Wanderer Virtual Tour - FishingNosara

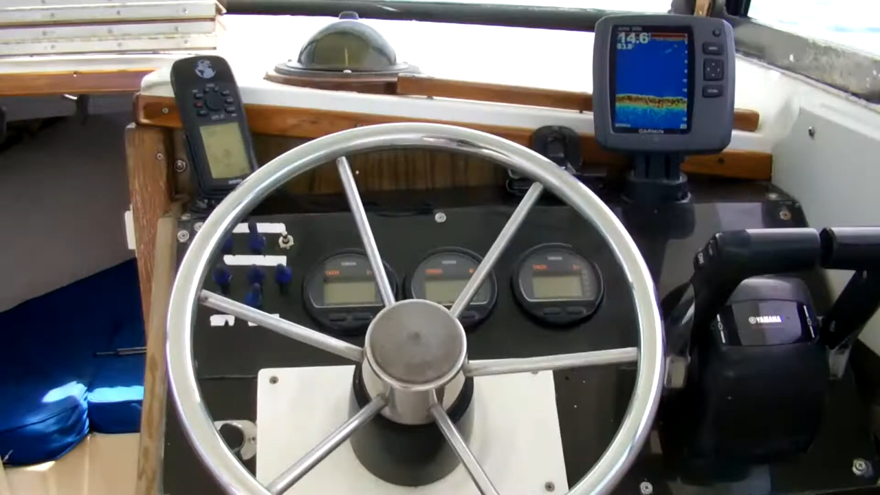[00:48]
The captain has given all the tools he needs to put you on the fish and bring home the big one.
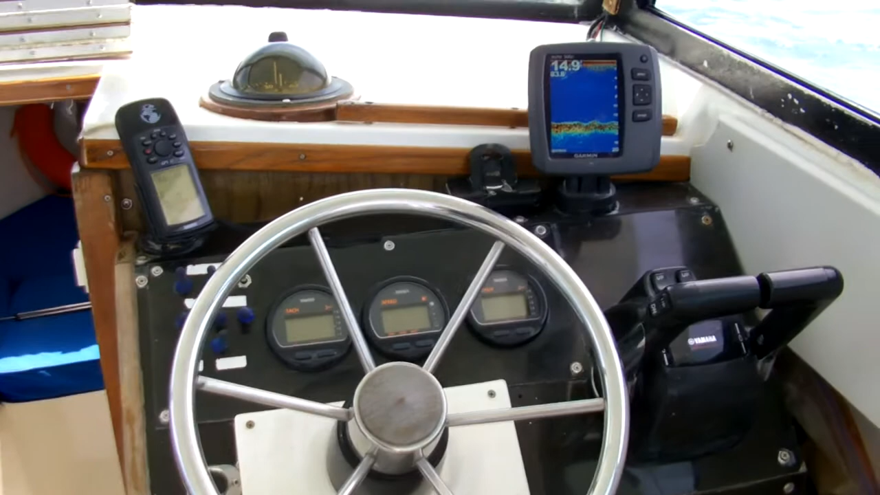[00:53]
Onboard GPS and compass help us keep our bearings and this 500 seat Garmin fish finder gives us a perfect view of the bottom.